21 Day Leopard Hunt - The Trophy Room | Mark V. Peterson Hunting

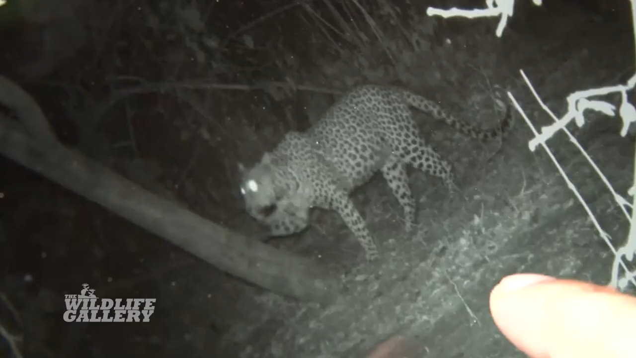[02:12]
So once we started having the leopard hit the bait the next thing is we had to identify it to make sure that it was a male